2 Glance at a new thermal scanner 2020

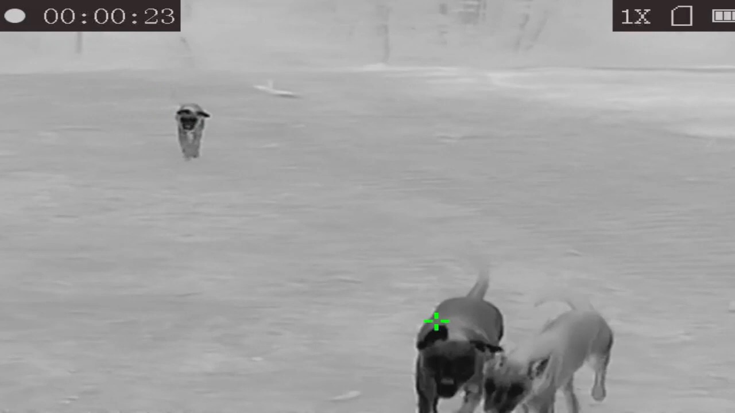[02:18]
Over at the friends of ours house tonight, I figured I'd run a little bit of video. I brought the thermal with me, give you guys a better idea.
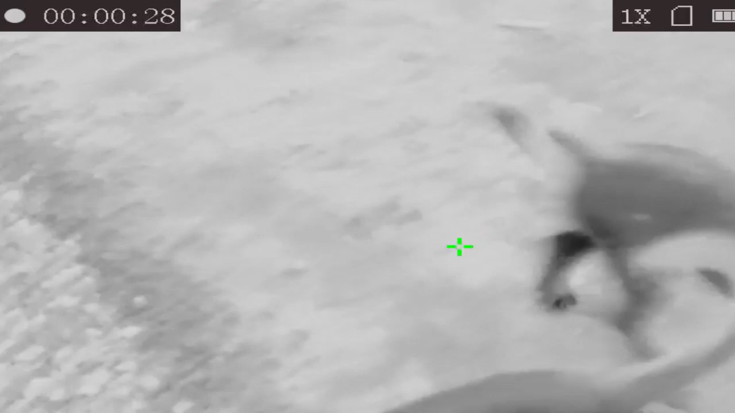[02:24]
They got a bunch of dogs running around,
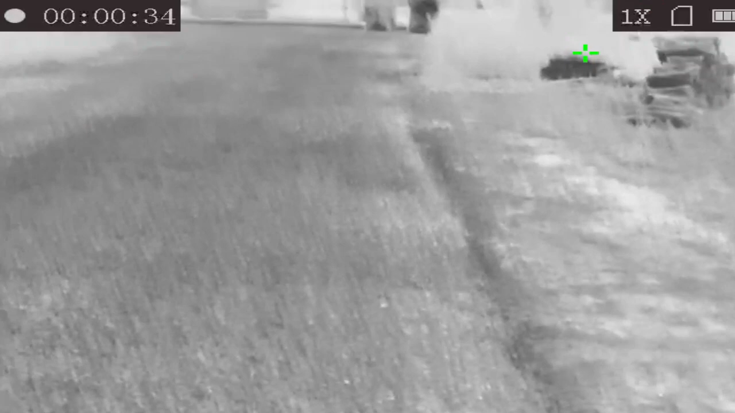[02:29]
so I want to give you all a better idea
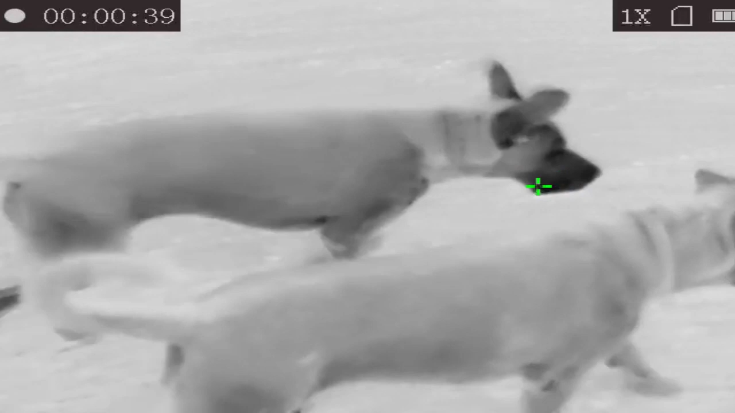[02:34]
of this setting of this thermal here.
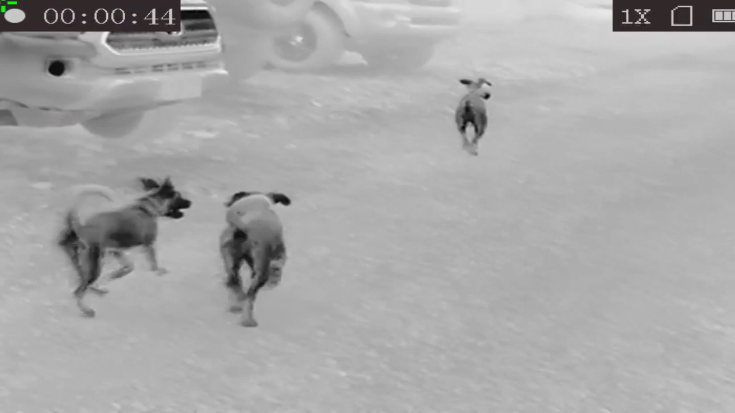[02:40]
So they're only about 20 yards away, the three dogs are. Pretty clear, but that's not very far away.
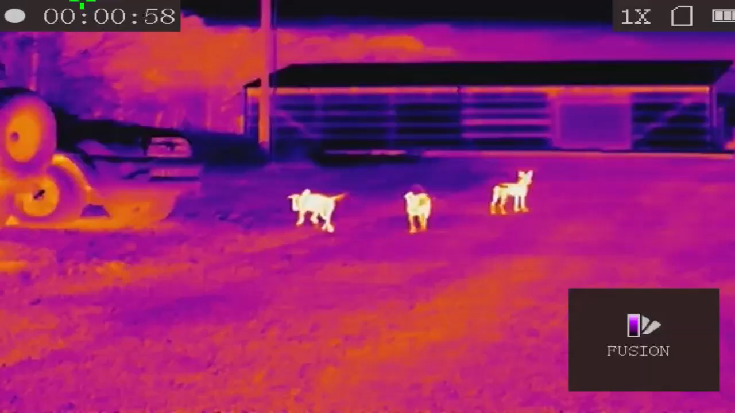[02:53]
I'll change the color palettes here.
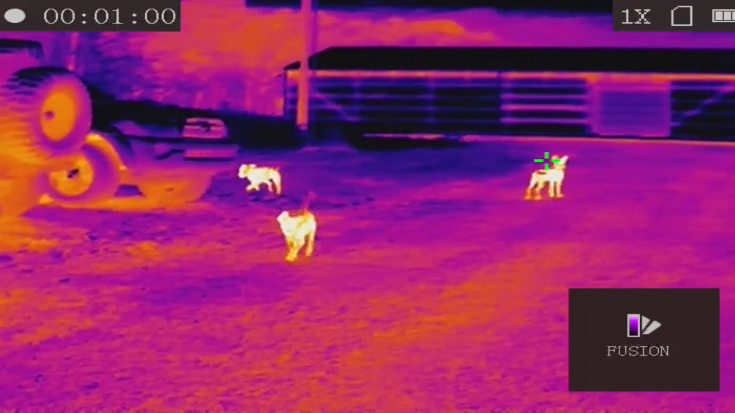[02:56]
Now we got the fusion color. Some guys prefer that. I don't much care for it.
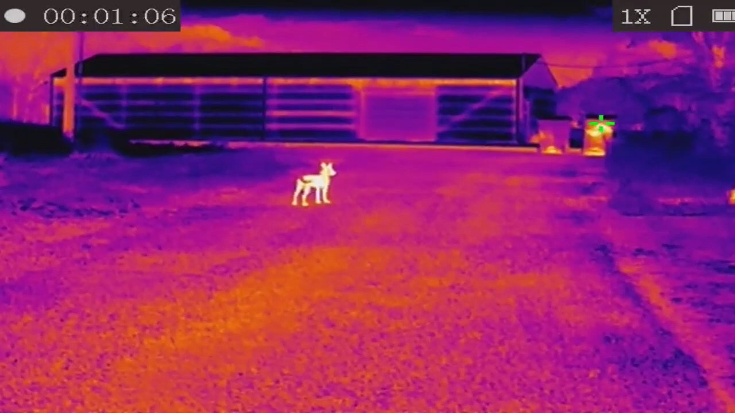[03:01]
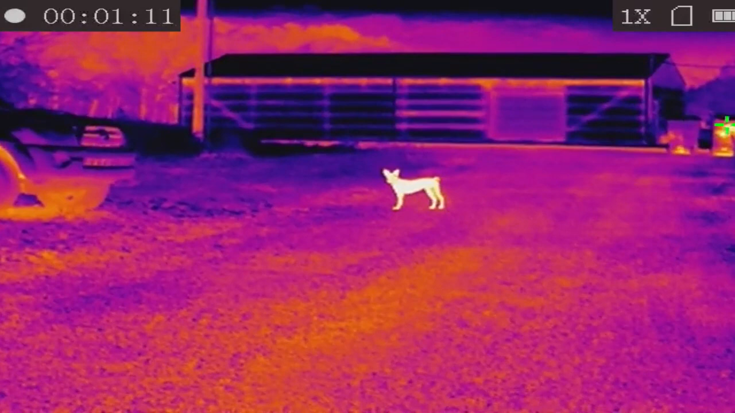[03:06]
This is fusion at 25 yards.
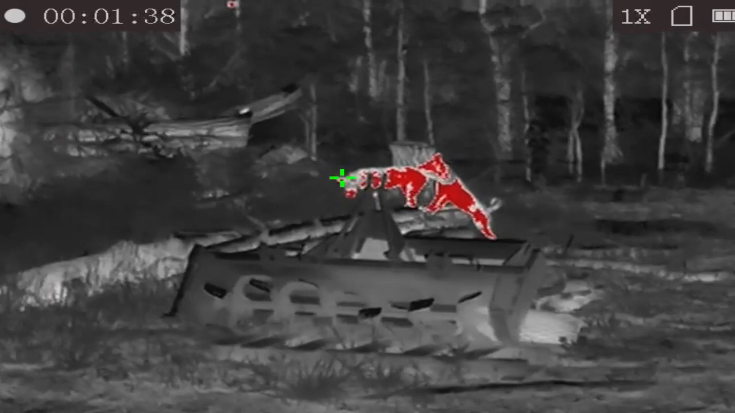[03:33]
And something I didn't talk about in the last video, the little crosshairs, the little green crosshairs that show the body heat.
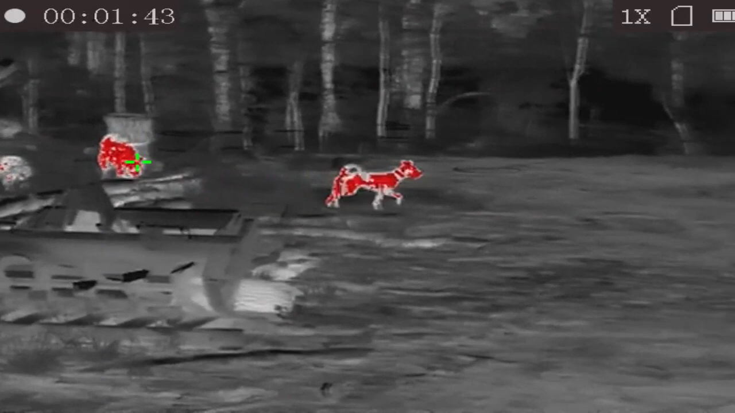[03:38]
Some people may like that. It kind of gets you on target quicker.
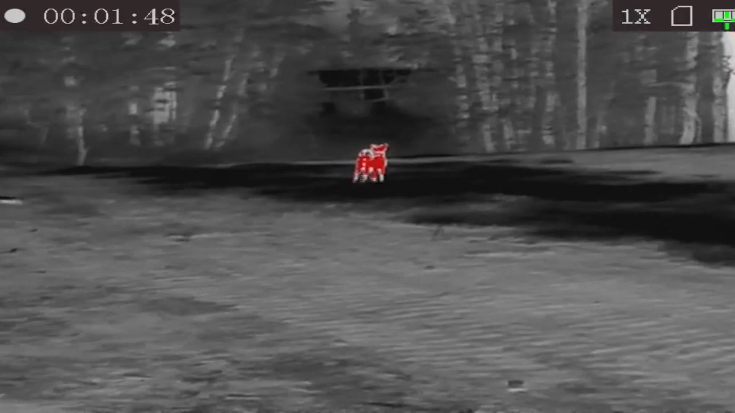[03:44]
But I think as you watch the video, it becomes kind of annoying.
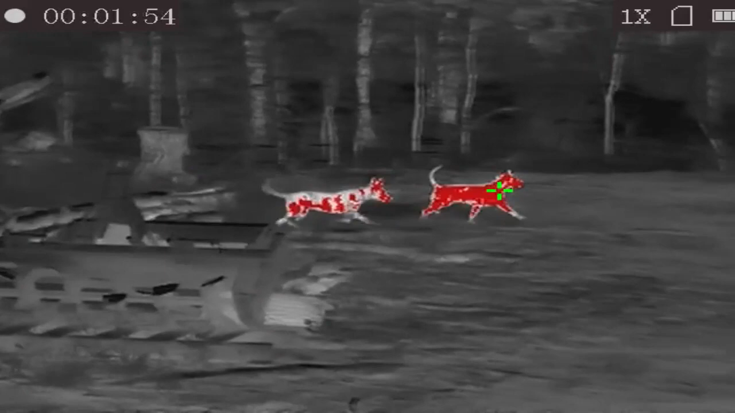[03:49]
So now I'm going to switch to white hot.
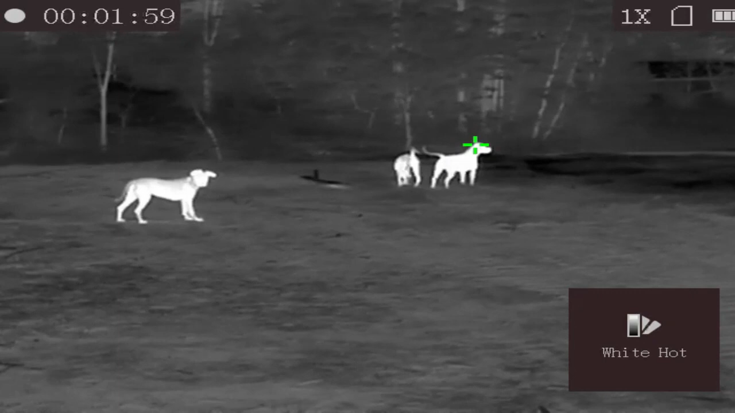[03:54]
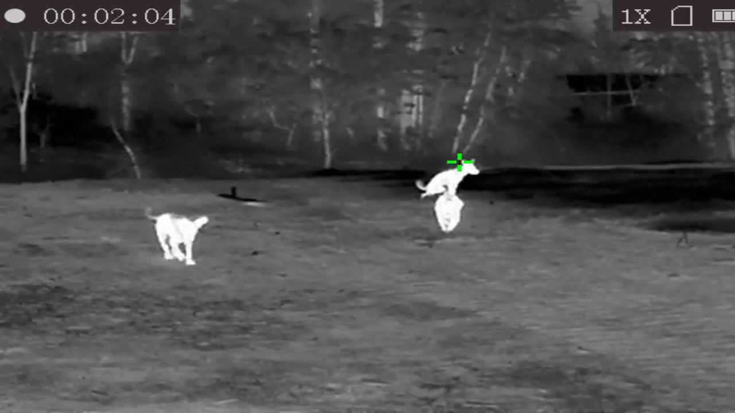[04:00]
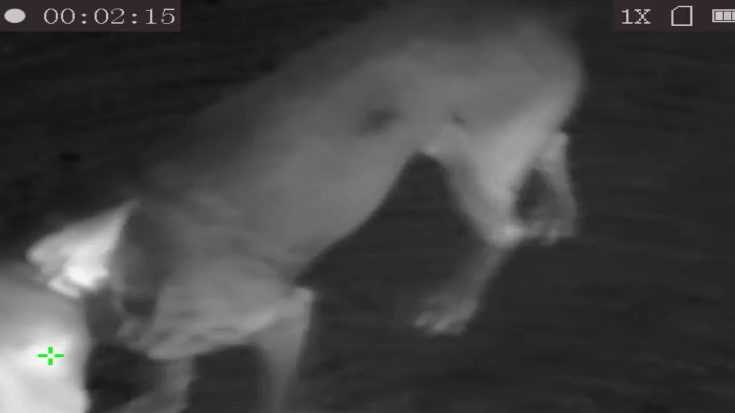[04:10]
Just some little lab dogs. Just kind of give you an idea.
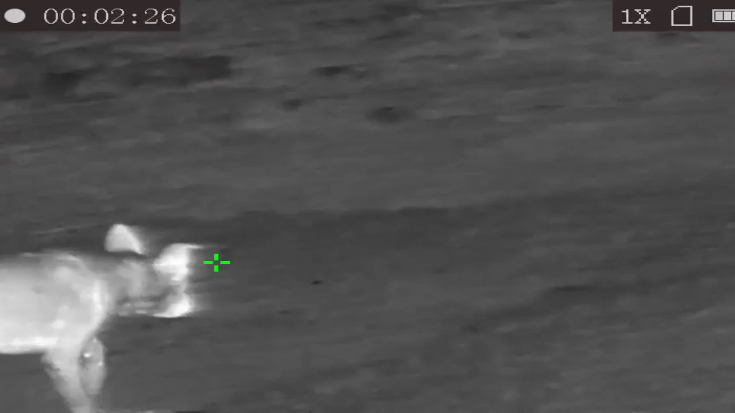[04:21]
And we'll switch to black hot.
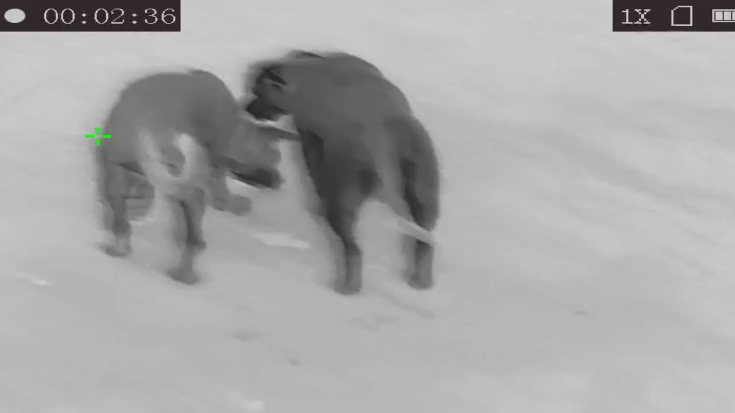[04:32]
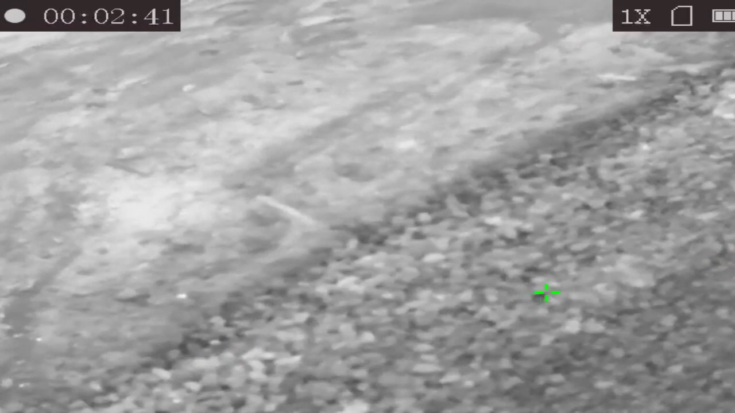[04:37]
So the fact that it's got those four color palettes makes it pretty handy.
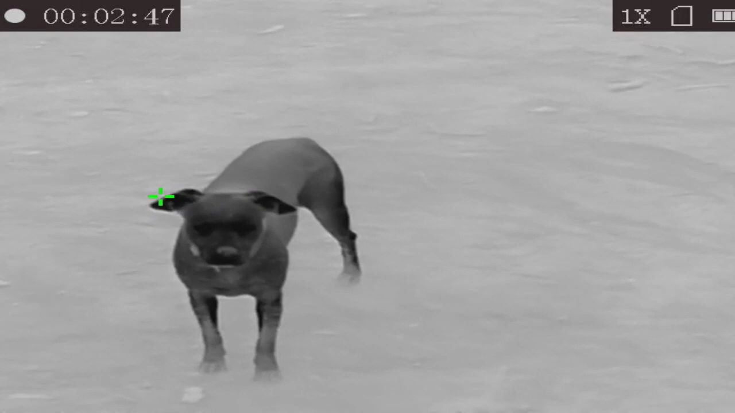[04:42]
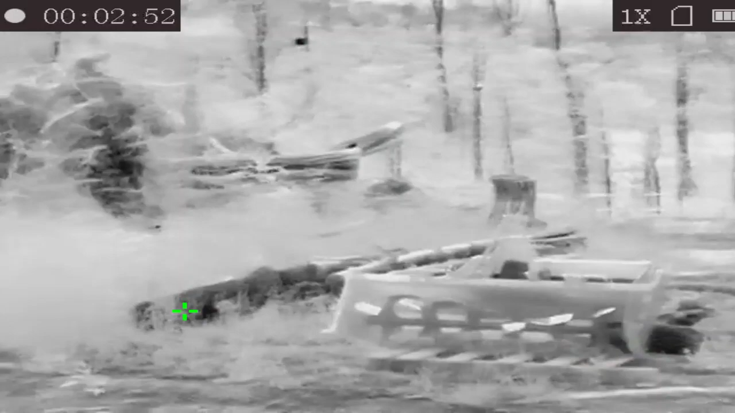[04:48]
See what else is lurking around here. This is at a friend's house that just put a house back in the woods,
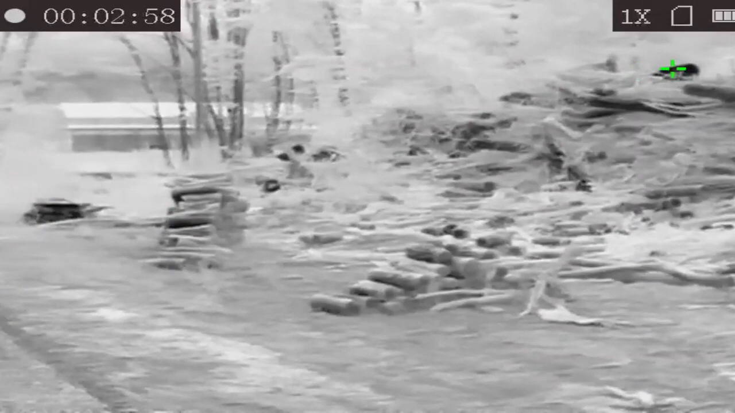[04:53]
so there's a lot of brush and stuff piled up and trees.
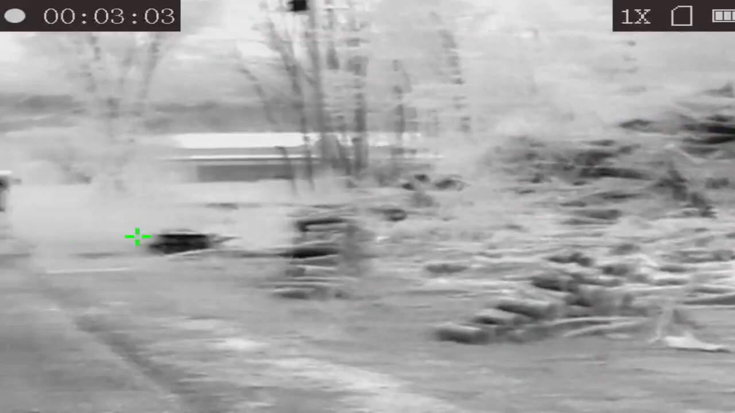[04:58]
From here to that barn right there,
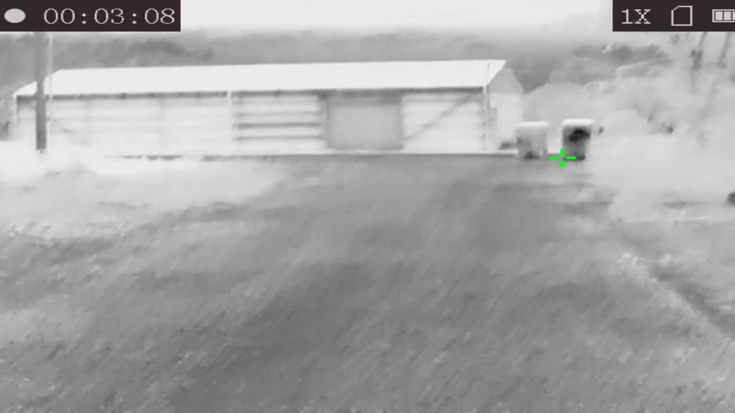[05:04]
I'm going to say it's around 85 yards. So let's see how good the zoom does on this setting.
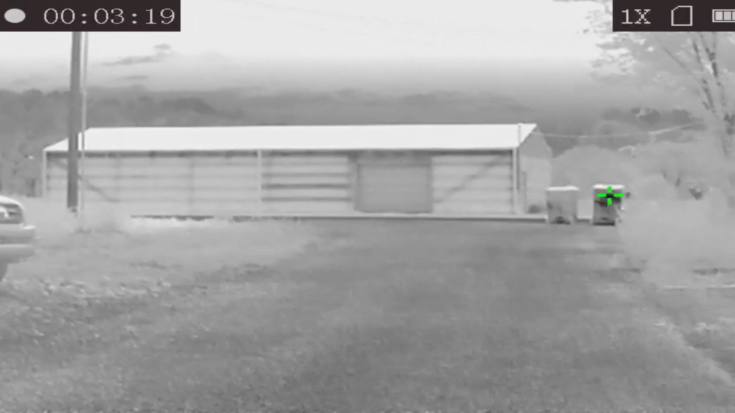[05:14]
Let's see here. Wrong button.
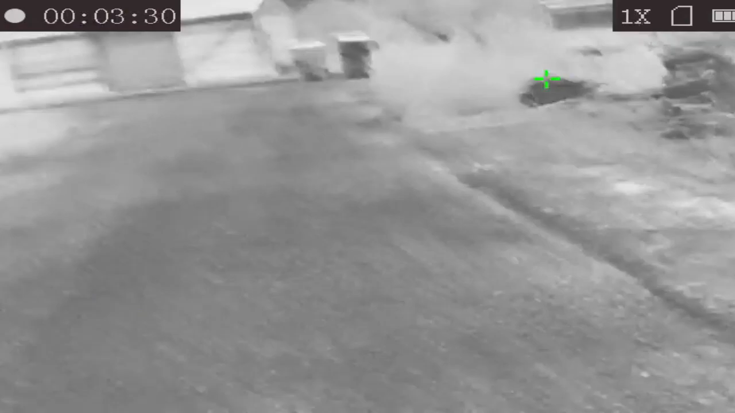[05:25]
All right, so there's a 2x zoom.
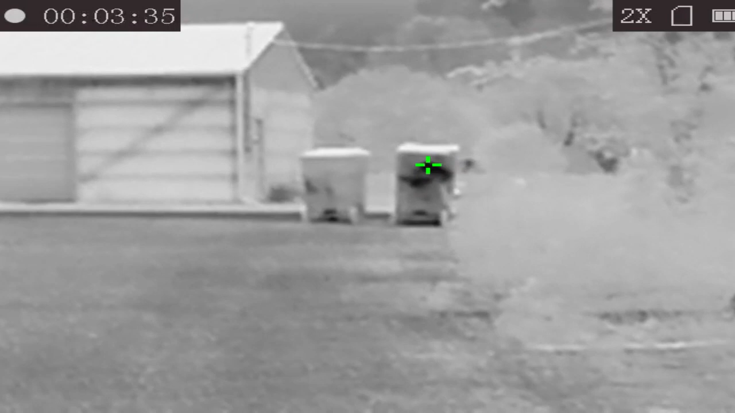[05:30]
And kind of looking at, I can't even make out what that is right there beside the barn, but. And there's a 4x zoom.
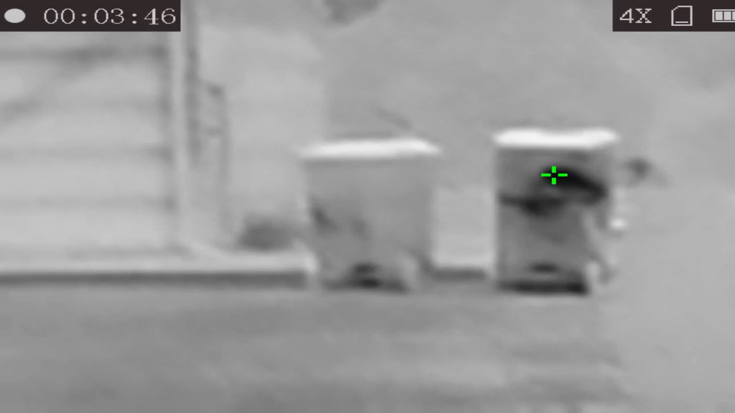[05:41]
And this is only 85 yards.
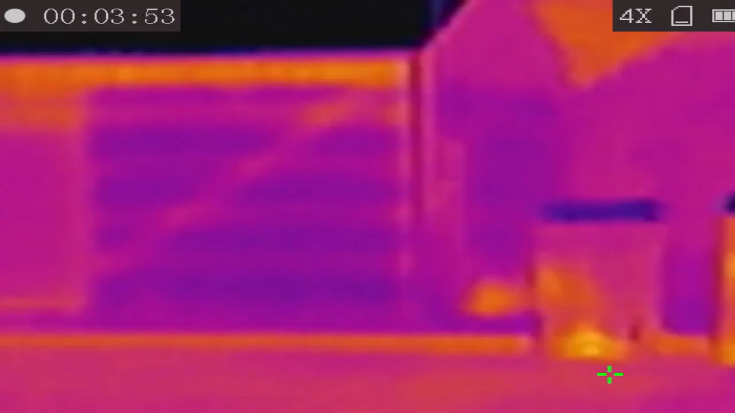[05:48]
So as we go to different color palettes.
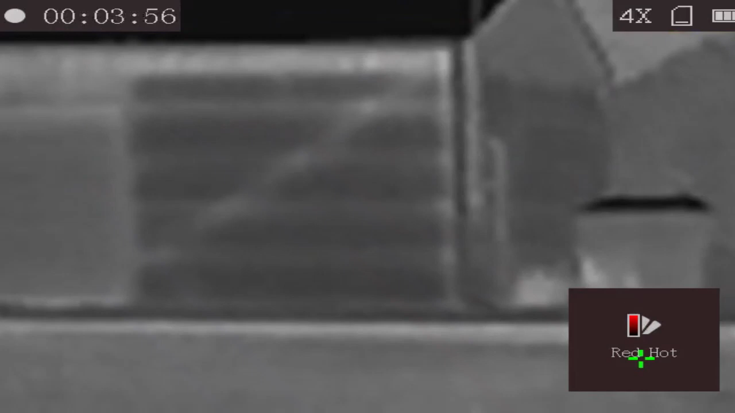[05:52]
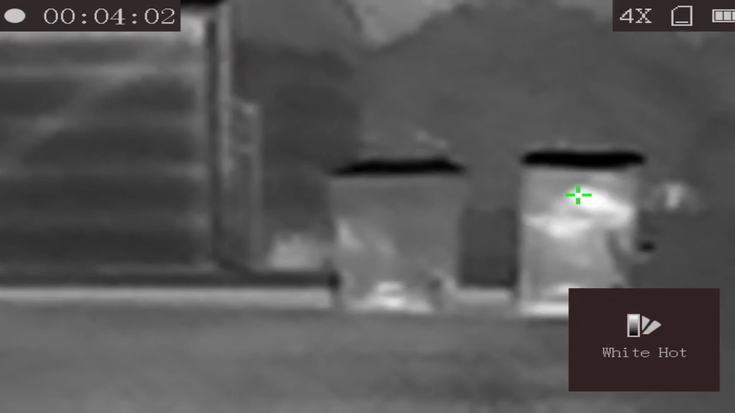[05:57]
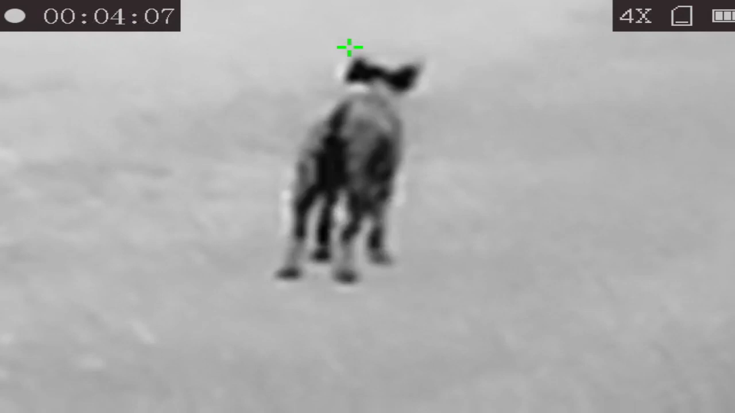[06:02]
Here's the dog zoomed in. Back to 1x zoom.